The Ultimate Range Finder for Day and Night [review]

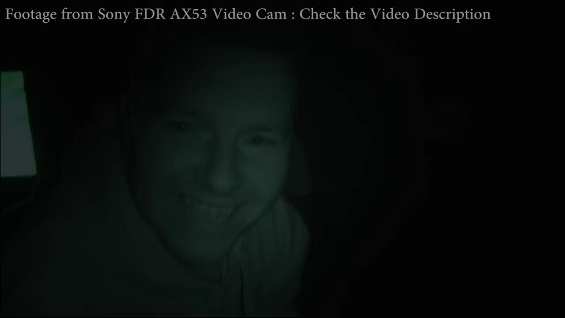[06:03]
guys it's pitch black out here i'm freezing my man boobs off but i really want to show you this this is amazing so what i've got is i've got the camera set up hopefully you can see what i'm seeing through the um yukon photon night scope and what i'm going to do is i'm going to show you what it looks like um without the rangefinder on and then with the rangefinder on just just watch
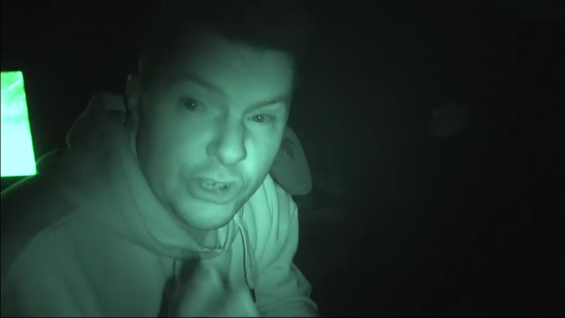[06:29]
this it's amazing so we're on target now we've got the yukon and you can see that we're straight on target here absolutely perfect now what i'm going to do watch this you'll be amazed i'm going to switch on the rangefinder and the rangefinder has now switched on and i'm going to set it into scan mode and we're in scan mode and can you see that ladies and gentlemen that is absolutely amazing you can see the flashing you can actually through see through the night sight the actual laser flashing
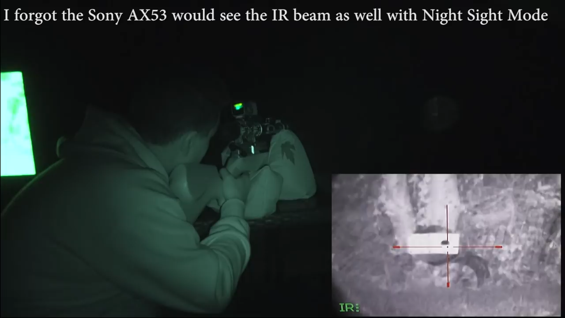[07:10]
away and i'm looking up just just use my peripheral vision and i'm looking up i can see that it's at 21 meters i can just see it on the little display above all i'm going to do is just going to move this bad boy across and we're just going to scan down
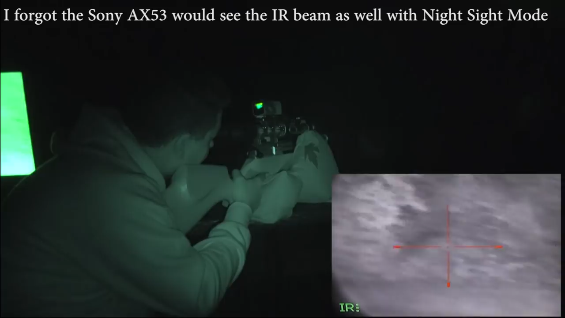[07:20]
the garden a little bit further and there's my targets at the bottom of my range there and i'm now looking up and that is at 31 meters you can see the laser just flashing now i'm slightly off center i need to just adjust this a little bit more to the left using the
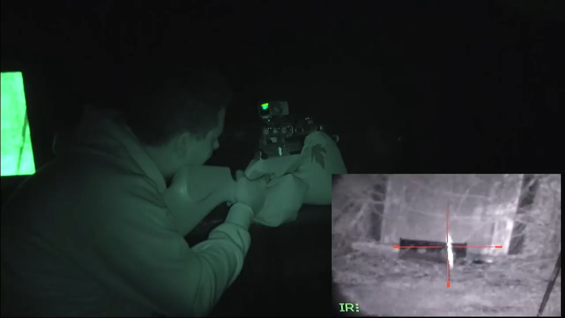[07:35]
um using the windage screws on it but it's just hopefully this just
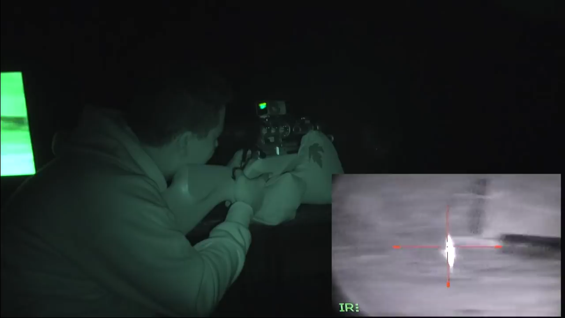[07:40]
shows you how absolutely amazing this is so
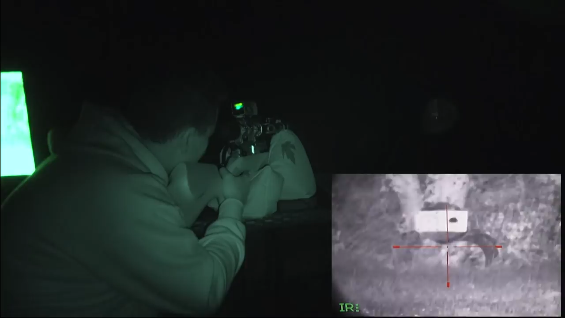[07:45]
oh wow i'm at night sight here and i am actually simply
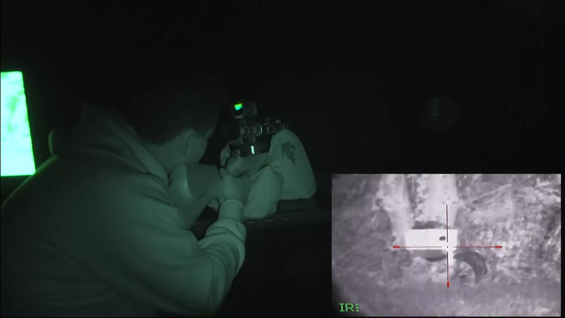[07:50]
just range finding i've switched it off now and i'm going to switch it back on i'm just using the rat tail here here's the rat tail and i'm just going to switch it back on again look at that range finding and i'm back to 21 meters oh this is